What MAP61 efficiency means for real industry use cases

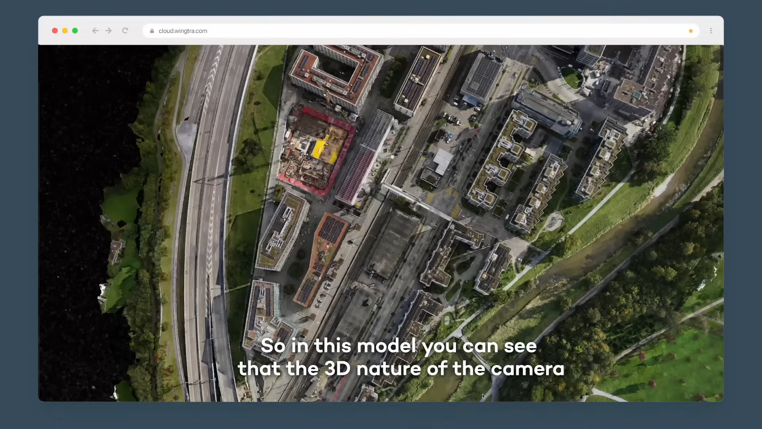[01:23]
So in this model, you can see that the 3D nature of the camera allows you to create this stunning reality layer,
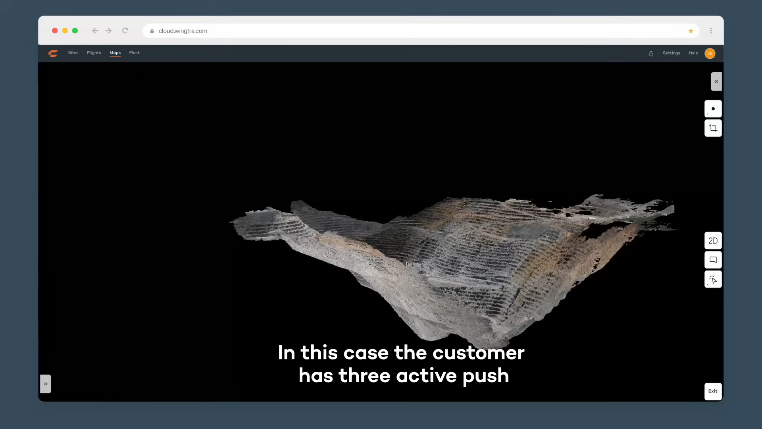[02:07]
In this case, the customer has three active pushbacks in this
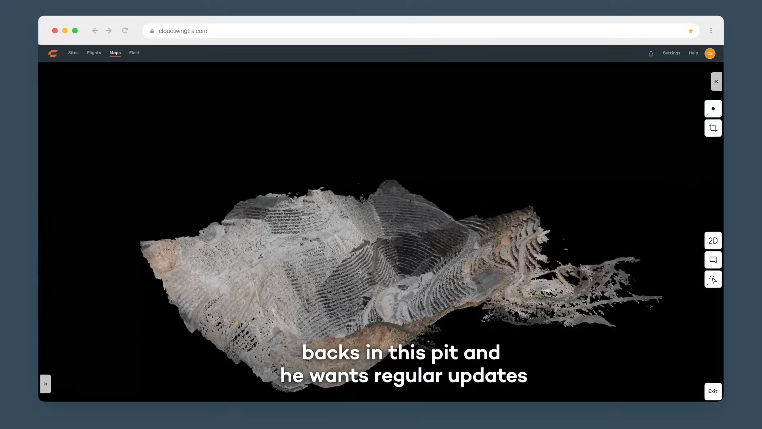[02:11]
pit and he wants regular updates of those as frequently as possible.